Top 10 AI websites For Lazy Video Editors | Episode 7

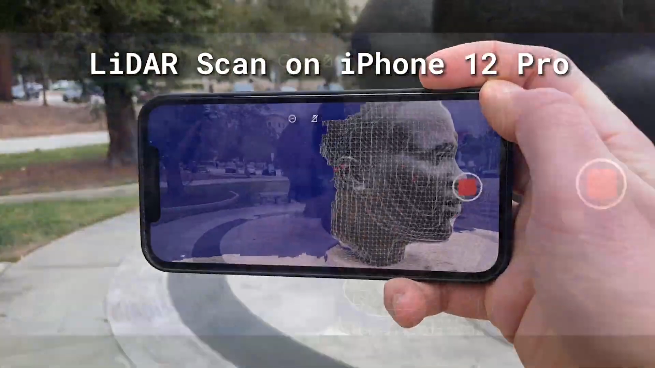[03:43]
And you can even do a physical walkthrough by using your phone, just walking around an empty space. Now this next one is for all you professionals. I want to make the most of your time and you actually want to know how long you spent on projects.